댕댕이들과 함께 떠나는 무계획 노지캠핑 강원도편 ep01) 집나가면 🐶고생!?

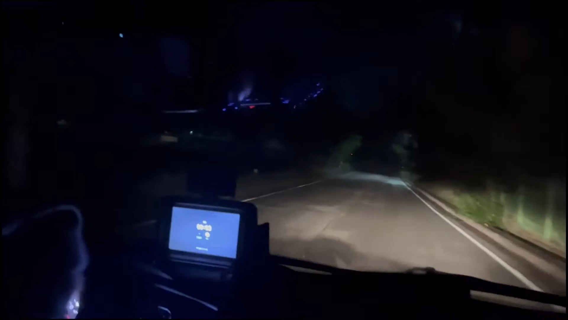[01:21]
도착할 때쯤 길이 너무 깜깜해서 무서웠어요. 내비대로 왔는데 계곡으로 내려가는 문은 닫혀있고 저희 오늘 캠핑할 수 있는 거겠죠?